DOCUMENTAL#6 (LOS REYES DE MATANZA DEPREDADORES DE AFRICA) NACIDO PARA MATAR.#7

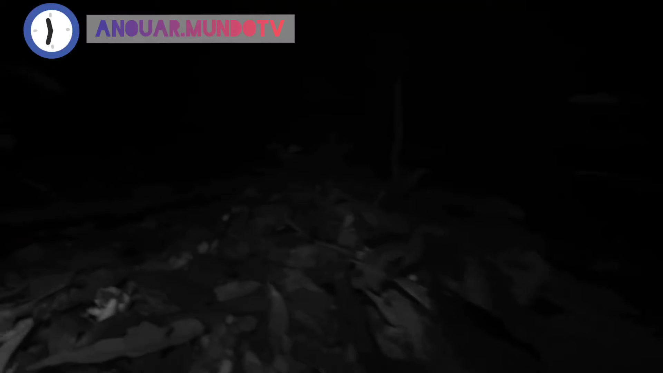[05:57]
Bajo este manto De hojas secas Una araña de trampilla Se oculta en su guarida
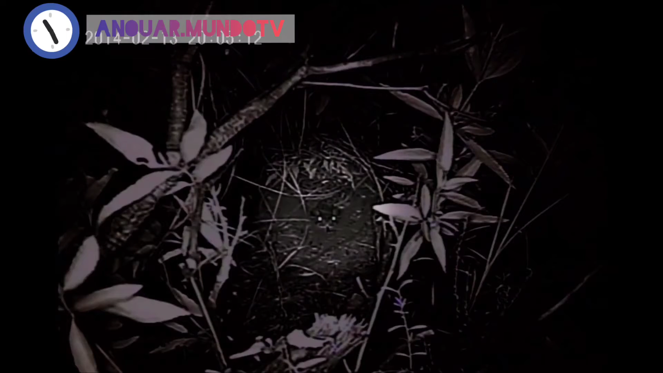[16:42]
La víbora Bufadora Mueve la lengua Con más frecuencia Cuando detecta La presencia De anfibios Su lengua Se agita Como si fuera Un gusano Una curiosa rana Ha caído En su trampa mortal Nunca se había filmado A una serpiente terrestre Usando su lengua Para atraer A una presa